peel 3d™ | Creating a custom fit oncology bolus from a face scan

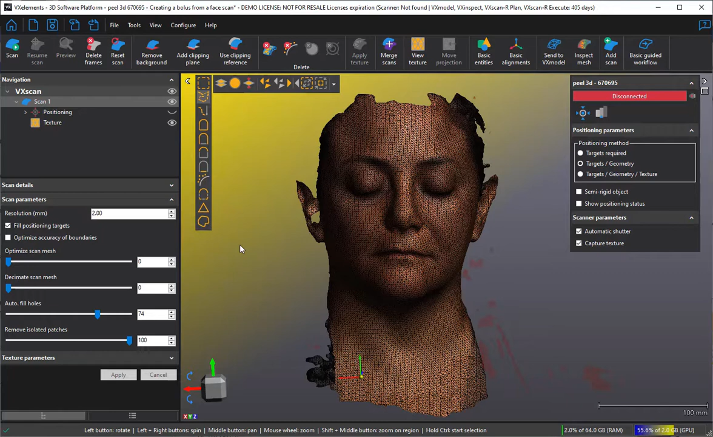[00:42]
I could have scanned it at less, but it's probably enough for a bolus and that's basically it. So I'm going to first of all send that scan to my modeling software, my VX model, and we're going to work on the scan mesh.
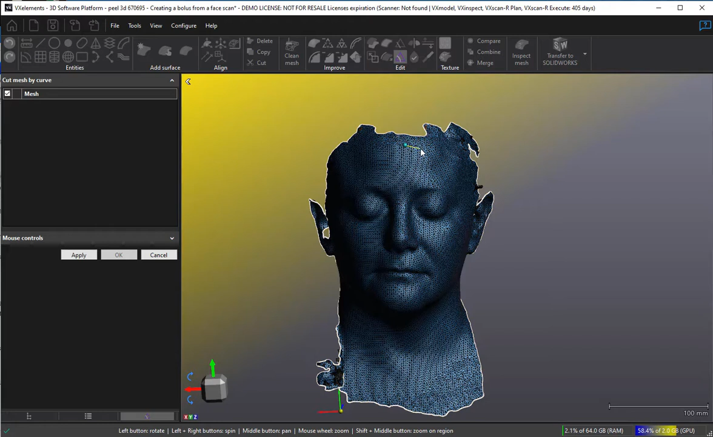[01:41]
You select it and you just start selecting the curve by which you want to cut the face. Now I'm not a medical expert, so I'm just making a rough guess at where
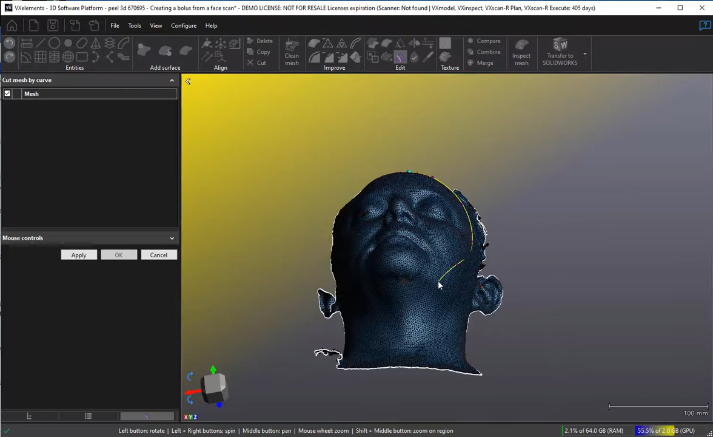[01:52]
a close fitting mask might go.
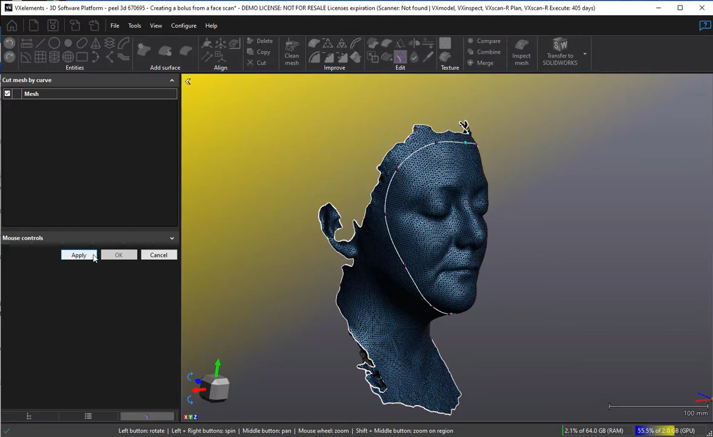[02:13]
And there I've decided my curve. It's gone white to show that it's functional, it will work. And I choose apply.
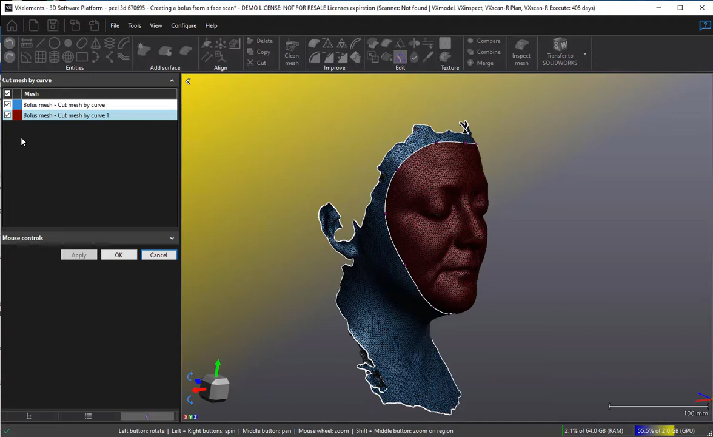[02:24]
And I can see which one I want to keep and which one I don't. So that's okay. And what I haven't done is turned off the original scan. So you can't actually, I need to turn that off.
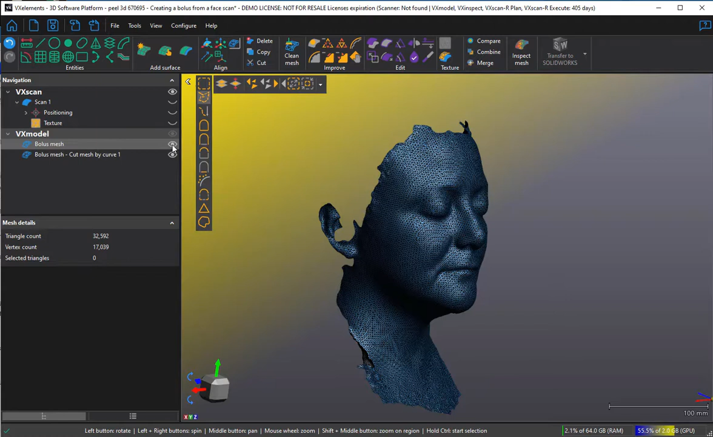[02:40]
And now we have the face mask, which is the bolus mesh, and the cut mesh by curve, which is the remainder.